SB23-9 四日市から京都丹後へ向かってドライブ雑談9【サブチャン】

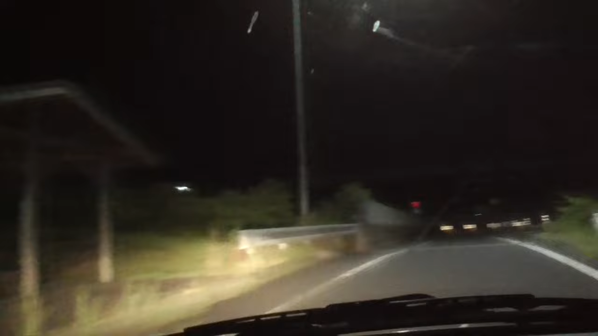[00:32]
どこいったん停止なんだ。
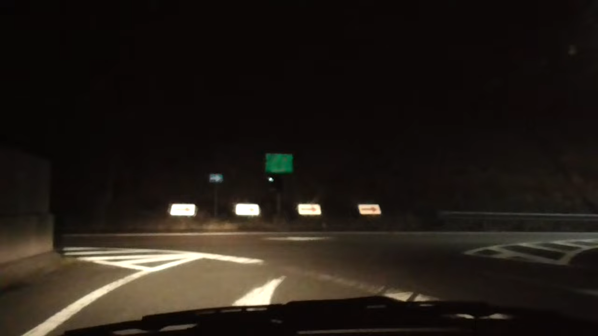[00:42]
あ、やべえ、やったかな。車が来るらしいけどごめんよ、俺はそんなに飛ばせないいいそれ以上、湿度がすごいですね。